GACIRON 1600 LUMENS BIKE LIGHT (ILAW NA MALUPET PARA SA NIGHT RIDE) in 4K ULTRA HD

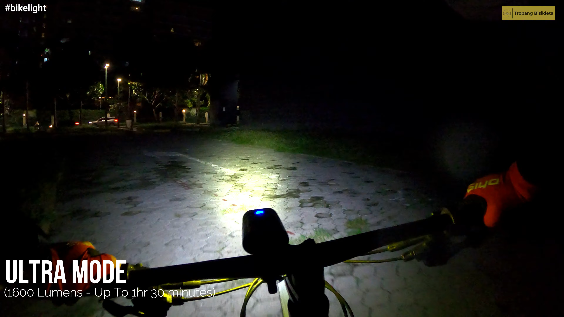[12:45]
So ito yung 1600 lumens. Check nyo. Malakas. Parang nakailaw yung buong kalsada ko. Hindi ko lang alam kung ma-justify dito sa GoPro.
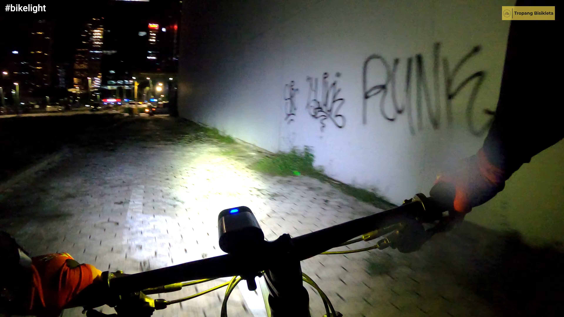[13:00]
Pero kita lahat sa ganito.
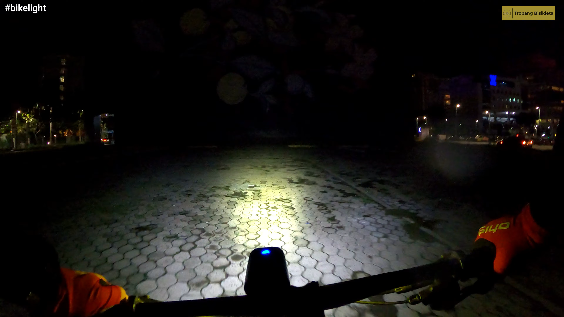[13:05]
₱1,600 lumens, guys. Ito yung todo niya.